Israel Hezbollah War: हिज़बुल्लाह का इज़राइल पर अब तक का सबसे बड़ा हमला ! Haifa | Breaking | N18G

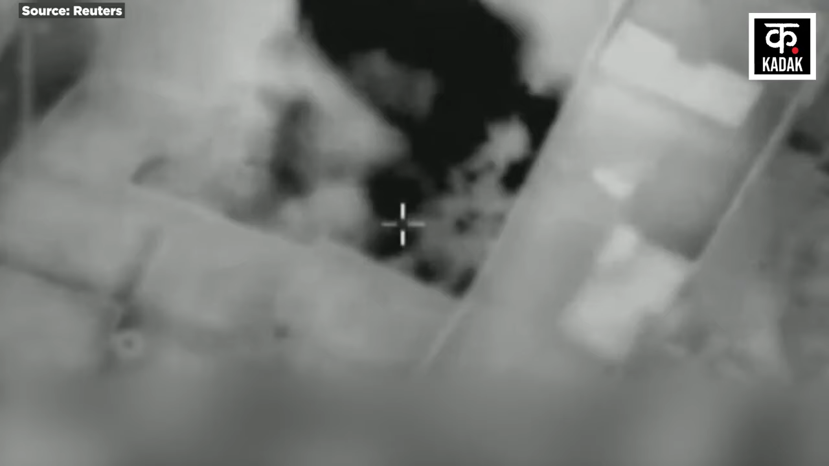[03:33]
कमांड सेंटर और अतिरिक बुनियादी धाचा साइट शामिल है इसराइली सेना के हवाई हमलों ने